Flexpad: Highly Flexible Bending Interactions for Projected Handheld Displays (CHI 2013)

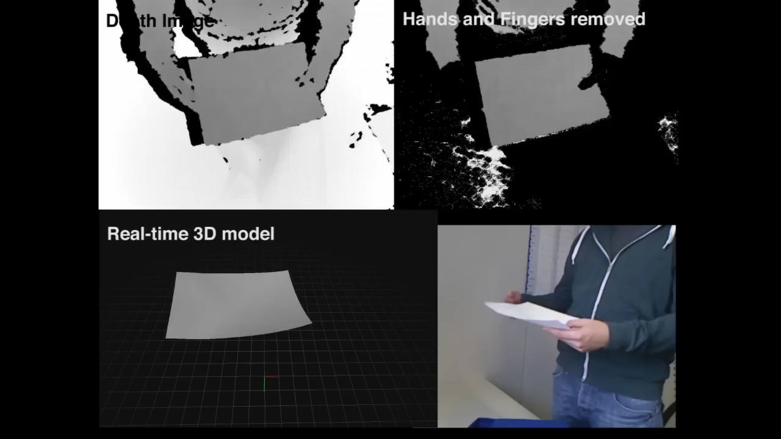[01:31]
We present a novel approach for automatically detecting skin by analyzing reflectivity and translucency in the raw infrared image of the Kinect sensor. The rich deformations that FlexPad support allow